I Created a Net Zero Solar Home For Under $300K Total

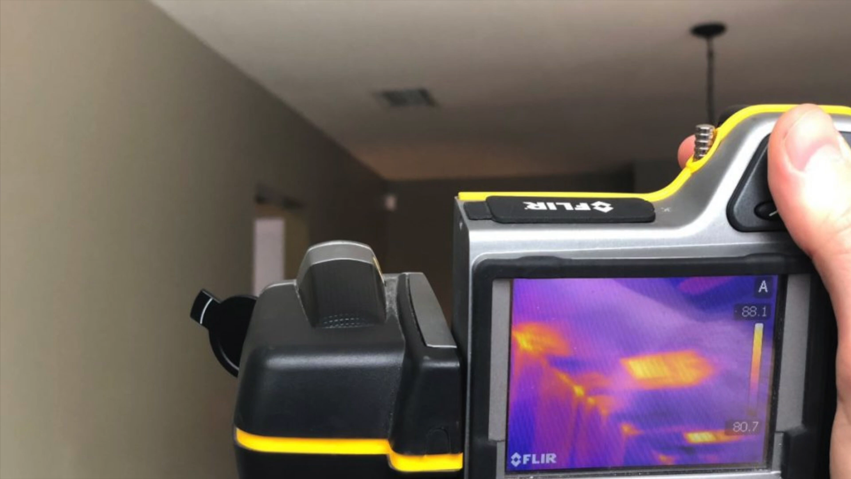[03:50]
We also went around the house with this infrared camera, and that can show us the leaks and the heat coming in as the blower door is going in real time on camera. So this is a great tool to use for energy efficiency. The house actually scored pretty well at a 6.8 ACH 50,
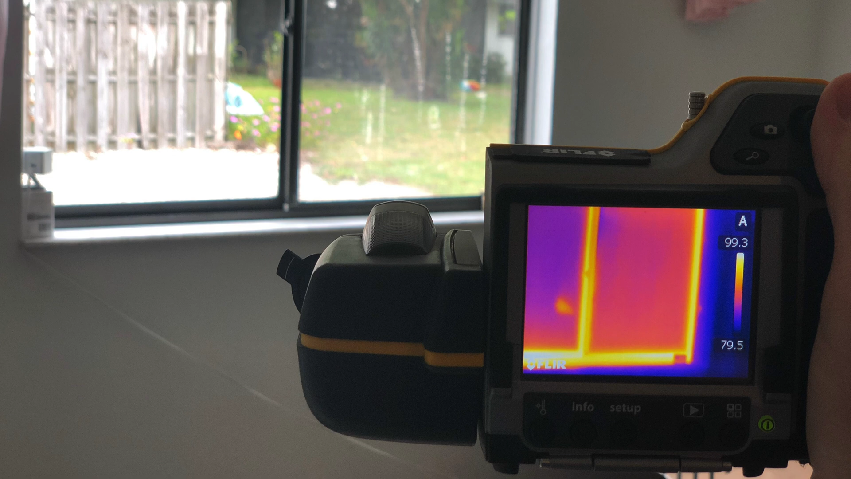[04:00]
which is not too bad for an 80s regular house and a good starting point to really do some air sealing and tighten up the building envelope.